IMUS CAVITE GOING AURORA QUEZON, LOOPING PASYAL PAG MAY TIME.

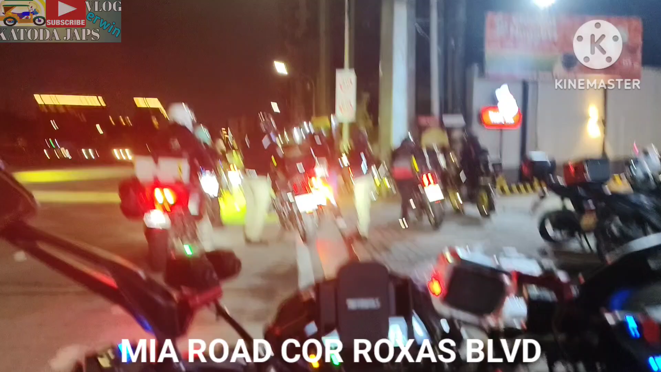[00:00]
Yun, nandito na kami sa Jollibee. At kompleto na. Tayo pa rin dalawa, Kuya Noel, na magkano. Ito, nag-live ako. Ito, naka-live para protekta na rin natin sa ano, protection natin sa daan.